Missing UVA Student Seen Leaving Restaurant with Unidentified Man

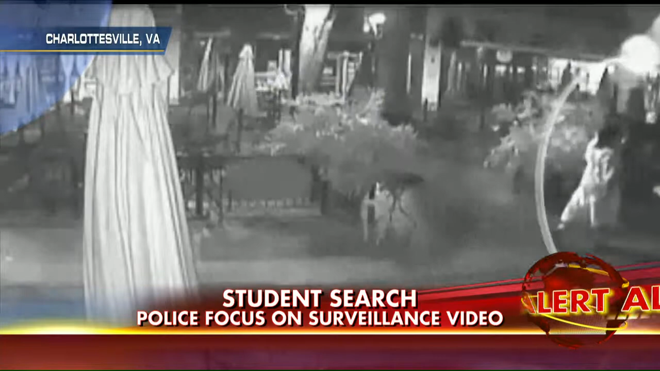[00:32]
And in the couple of minutes before that, they believe that he put his arm around her as he came up to Hannah Graham there on the mall. Seven days after Hannah Graham disappeared, still no sign of her. And there's 1,100 or so people who are gathering at the local gym here for the UVA Sports Arena to try and have a massive search party that are going to go out and look for any clues in this.